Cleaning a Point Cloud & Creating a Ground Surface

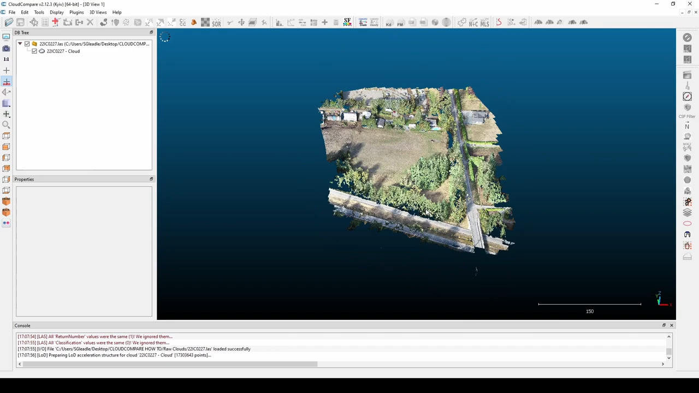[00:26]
Okay, so once your point cloud is in CloudCompare, highlight it in the DB tree on the left-hand side of the screen and click the CSF filter, which is in the plugins drop down in the top menu. I've found that the best settings to use are always steep slope and check slope processing. I've tried it with flat and I've tried it with relief, and it just, no matter what the terrain is, it always seems to give the best results.
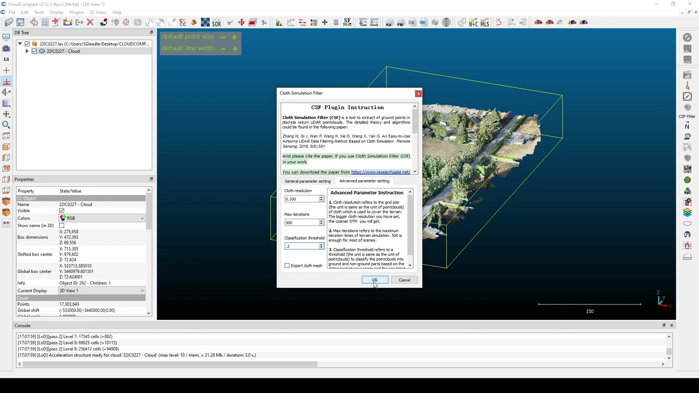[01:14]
Leave your max iterations as they are and set your classification threshold to 0.2. Make sure your export cloth mesh is unchecked and press OK. I've found the best way to do this is an iterative process to start at 0.1 and 0.2 and doubling your values each time, applying that CSF filter to your ground points. I've played around with the settings. I've always found that starting at 0.1 and 0.2 and just doubling it, it just always tends to give the best results. Okay, we're back from the first iteration of the CSF filter.
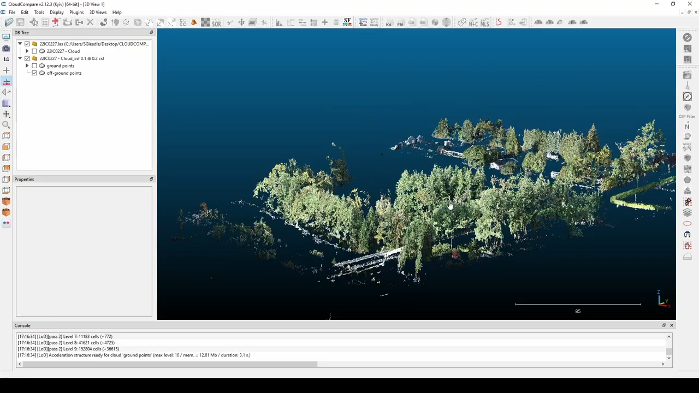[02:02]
change the name and rename it to the parameters I had set so I can go back later and figure out what was done to this particular cloud. I'll turn off the ground points and take a look at the off-ground points right away. And I'm basically looking to make sure
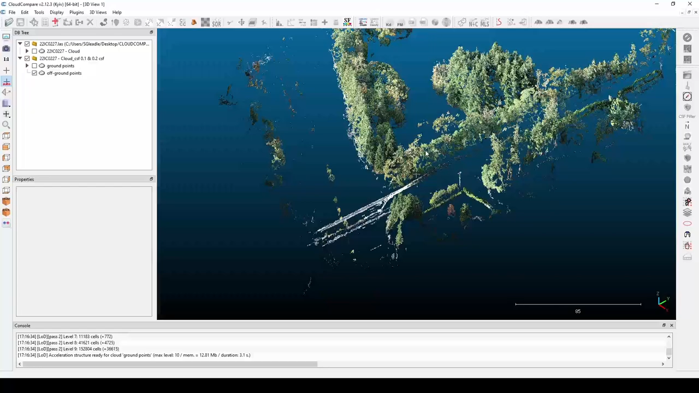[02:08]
that there aren't an abundant amount of ground points that were removed.
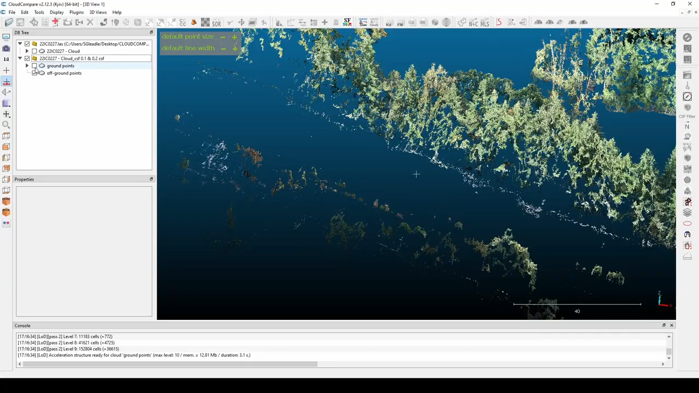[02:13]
So there's a little bit at the edge of the road here. It's looking pretty good.
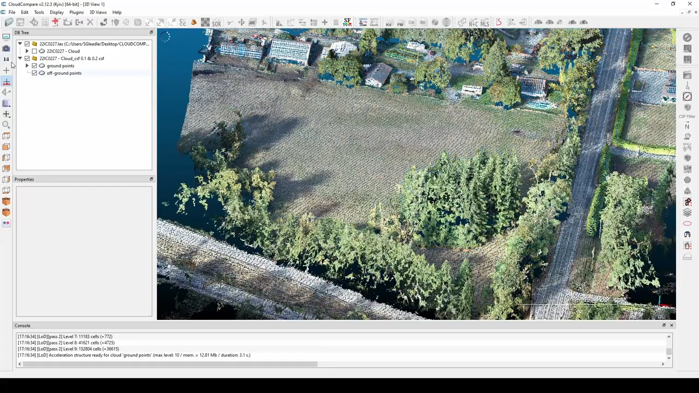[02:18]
Yeah, mostly just trees and the walls of the buildings.
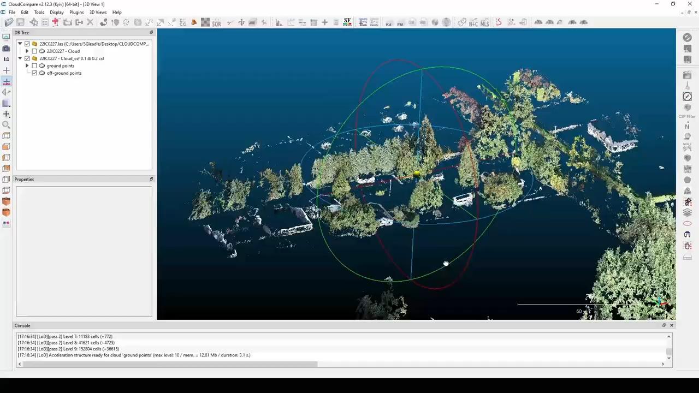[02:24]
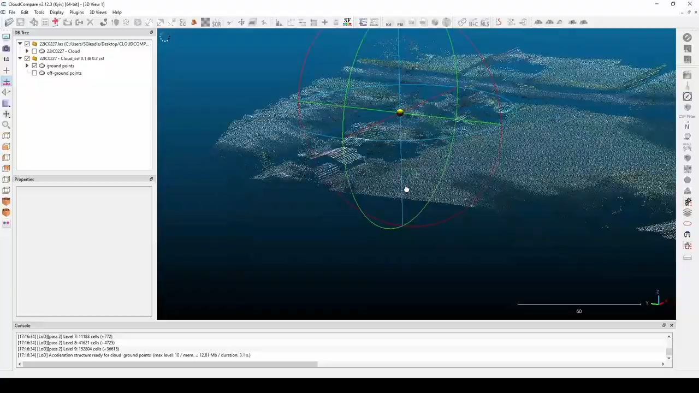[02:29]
And if you look at the ground, it looks like some trees and the roofs have remained, which is pretty typical.
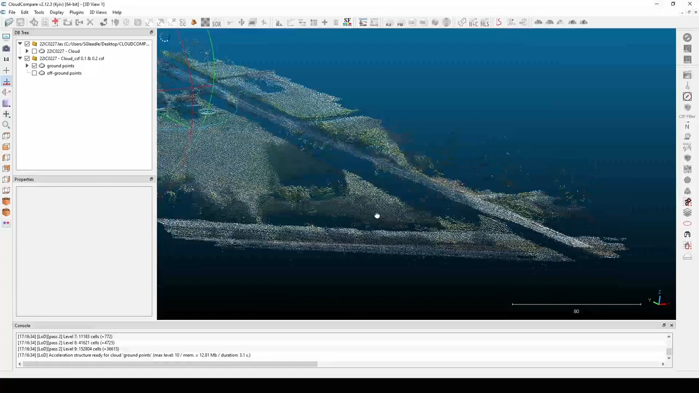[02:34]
So what we're going to do is we're going to highlight our ground points, our new ground points point cloud, and we are going to rerun the filter.
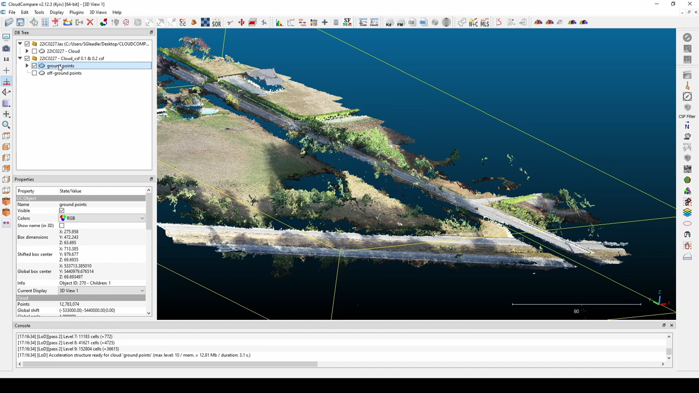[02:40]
Like I said, doubling our input parameters. So I'll change that to 0.2 and the classification threshold to 0.4. Each time we run the CSF filter with more aggressive parameters, it will take less time to process.
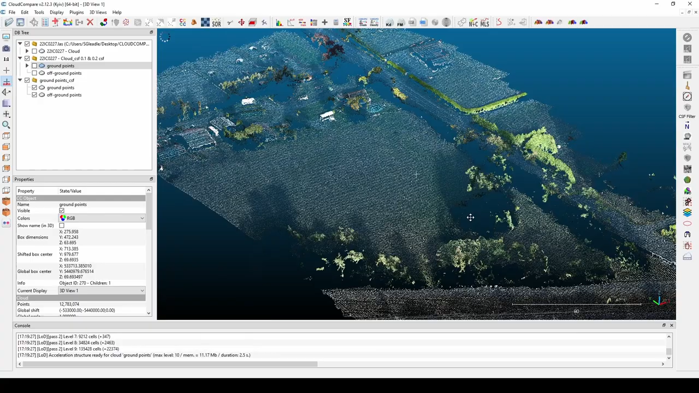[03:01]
And we're back from our second iteration, so we're going to do the same thing.
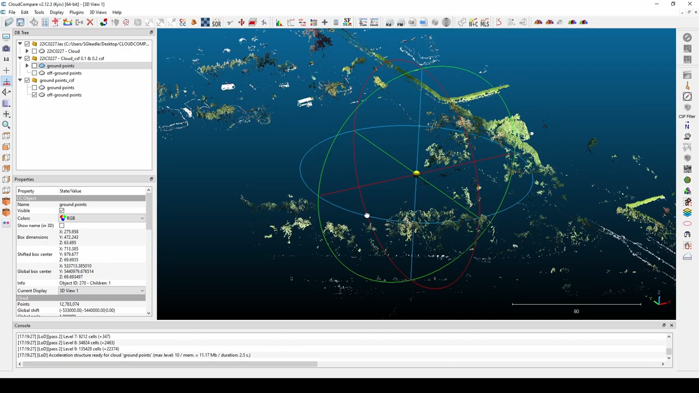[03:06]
We're going to turn off our ground points, we're going to look at our off ground points and make sure we haven't stripped away any ground. So again, we're looking pretty good. So we will highlight our ground points, same thing. Now we're on our third iteration, doubling the values.
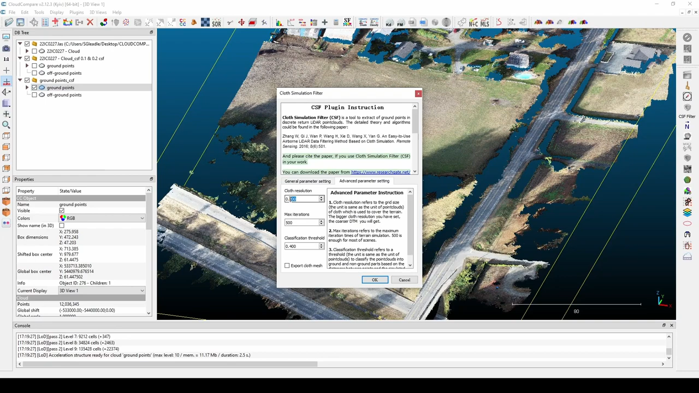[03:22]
Okay, we're back for our third iteration. Same thing, we're turning off our ground points. We're checking our off ground points. We've stripped out a lot more trees. We're starting to get some roofs. And let's see what's left in the ground points.
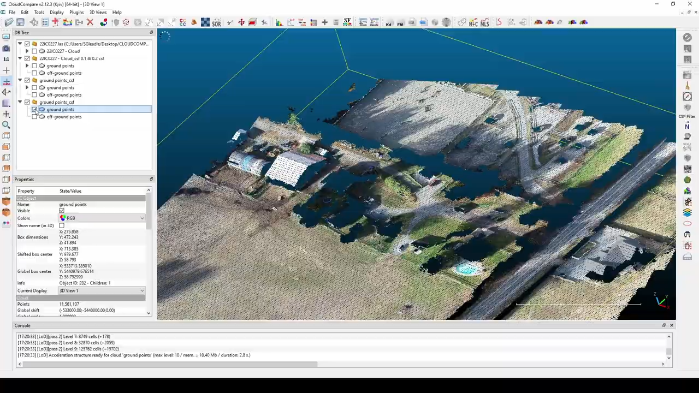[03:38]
So there's still a couple roofs left, but we're starting to look pretty good.
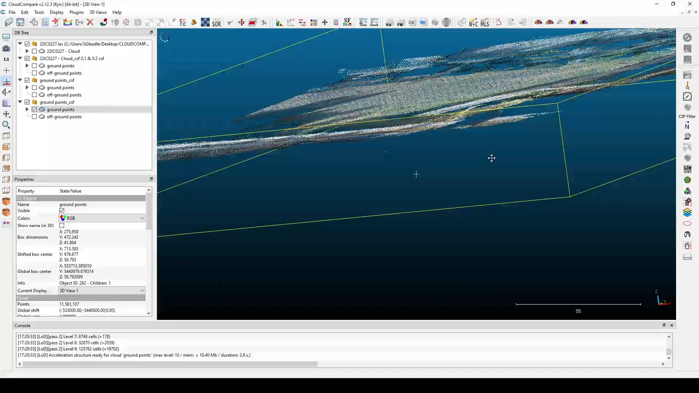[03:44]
So let's highlight our ground points, plugins, CSF filter. And let's bump this up to 0.8
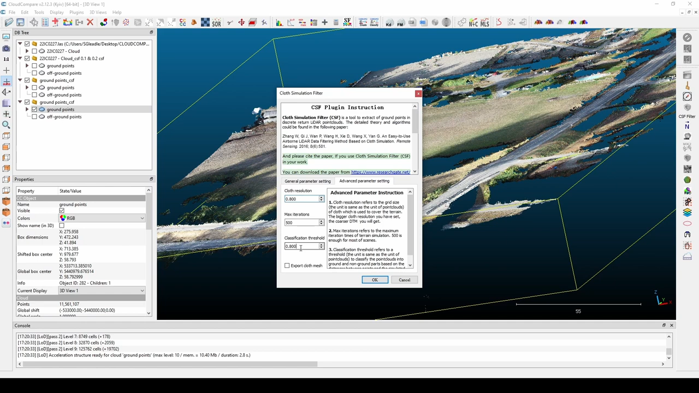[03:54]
and bump that up to 1.6 and run it.
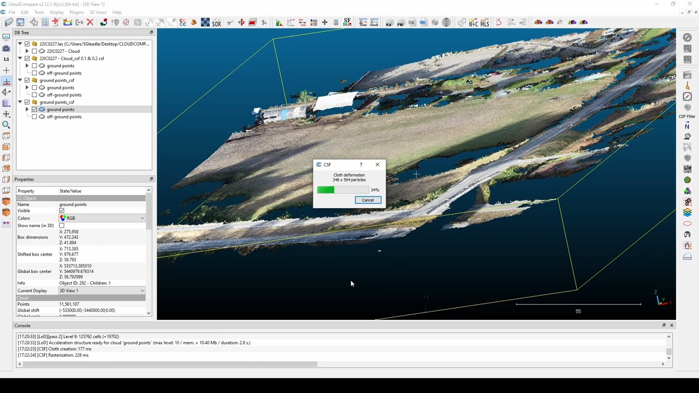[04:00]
As you can see, it's much faster now. Okay, so again, we're turning off our ground points. So we're looking pretty good.
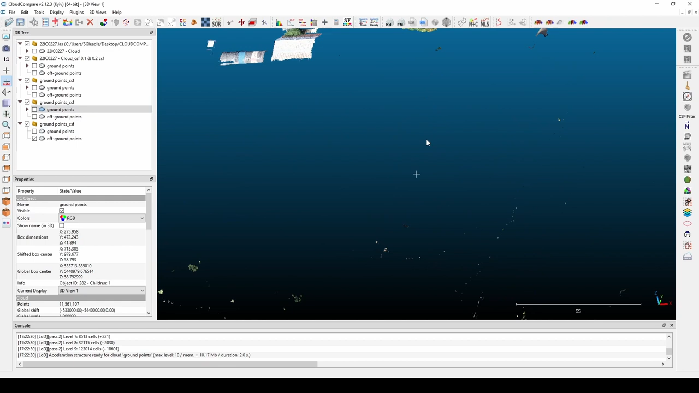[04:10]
We got a few more roofs out. Some bushes over here, it looks like.
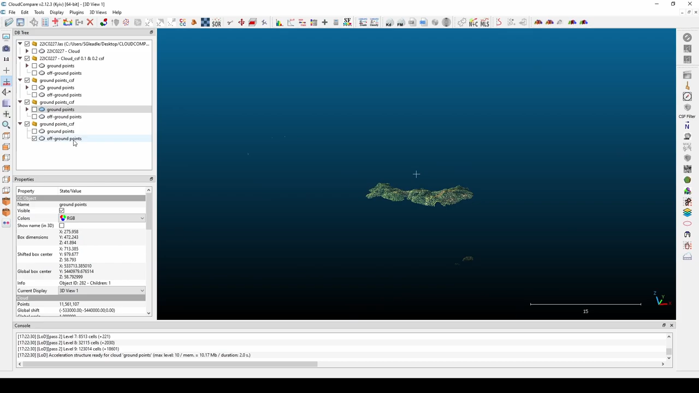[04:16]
Yeah, so that's fine.
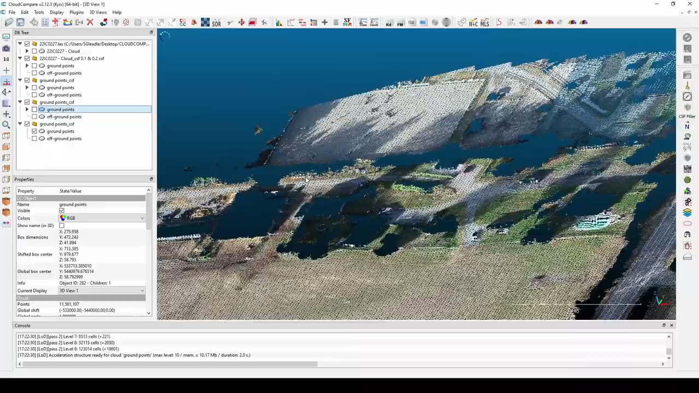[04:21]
So we're still good. We haven't stripped out any ground points yet.
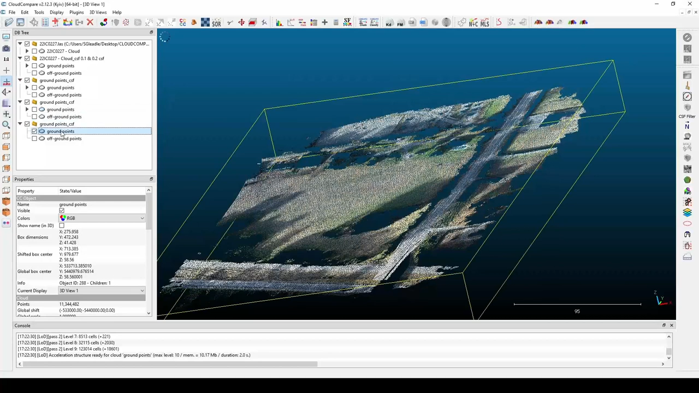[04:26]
I suspect when I double the values again,
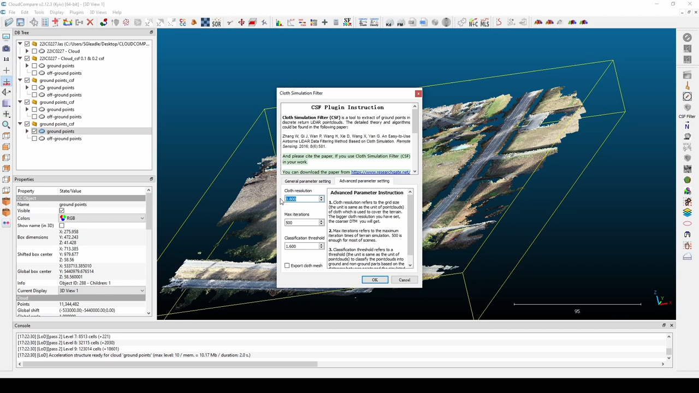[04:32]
we might start to pull out some ground points that shouldn't be pulled out. So let's run it and see. Okay, we're back on our fifth iteration and we'll turn off our ground points.
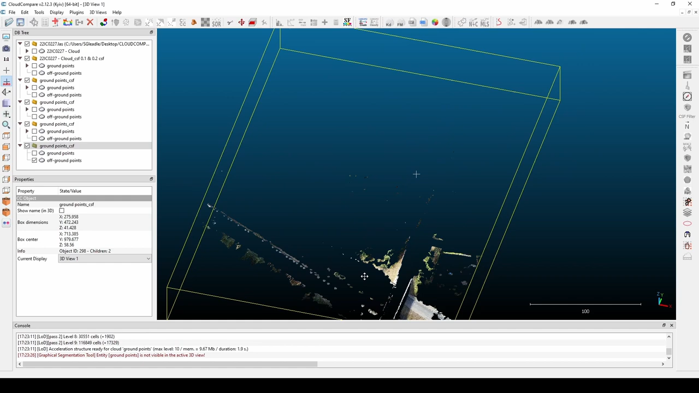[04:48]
This time we can see we over extracted a bit too much here. So we have the option of deleting the last iteration, or we can segment those those particular points out and put them back into the ground points point cloud. So let's do that. So we're going to open the segment tool. It defaults to the polygon selection, so we'll highlight the points we would like to put back in,
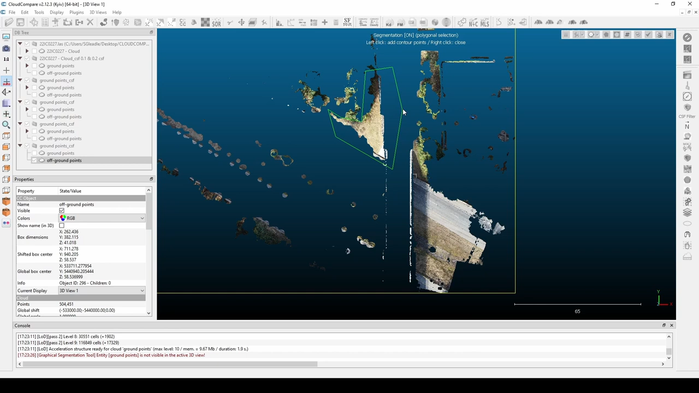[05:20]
and you end the command with a right click. I'm going to press O now to pull those out. And right now I'm in segmentation paused mode. To get back into selecting, I press spacebar or click this button here. And now again, we're defaulted to the polygon selection. So I'm going to highlight the rest of the points I want, ending with a right click and pressing O. If that's all the points I want out,
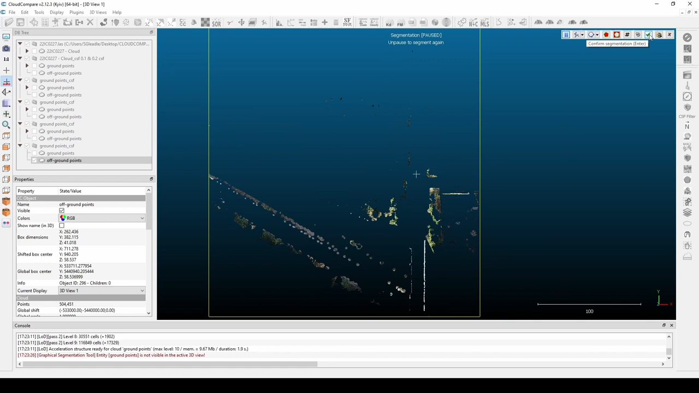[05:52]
I just simply click this checkmark button here and a new point cloud is created.
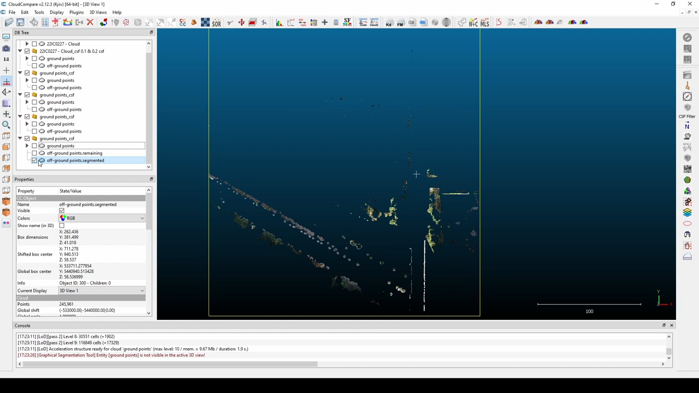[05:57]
So that these are the points we want to bring back into our ground points point cloud. So these are the two point clouds we want to merge. We highlight both, clicking one, then holding control and clicking the next. Then we go to edit and merge.
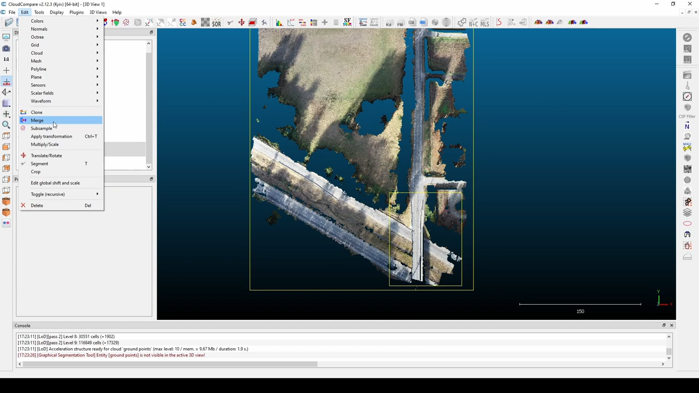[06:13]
Select no and rename it as needed. So this is ground points. Okay, so we have our final CSF filter ground points cloud, and we have
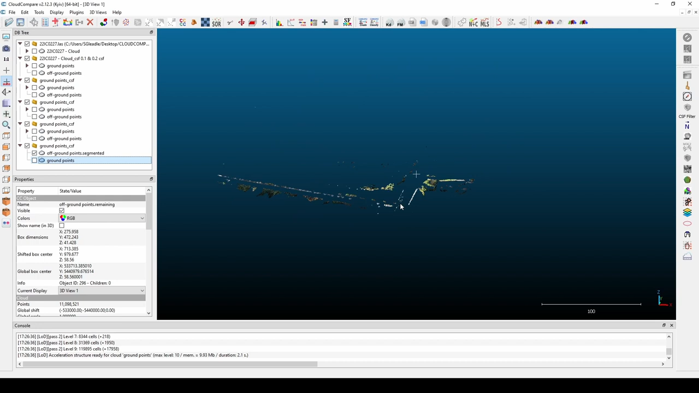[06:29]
a bunch of off ground point clouds.